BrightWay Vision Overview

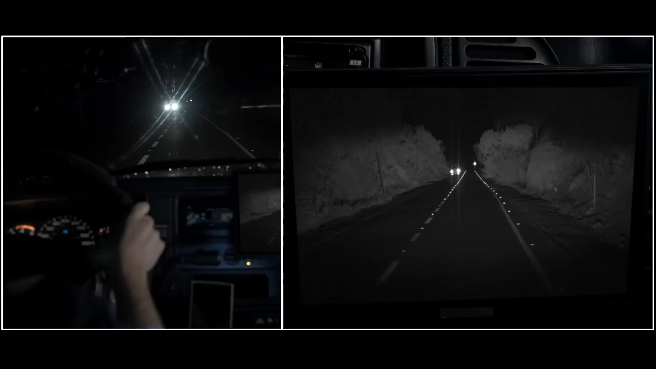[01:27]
This provides a clear, unified image of the road during night driving and in harsh weather conditions by suppressing reflections from rain or snow and glare from approaching headlights.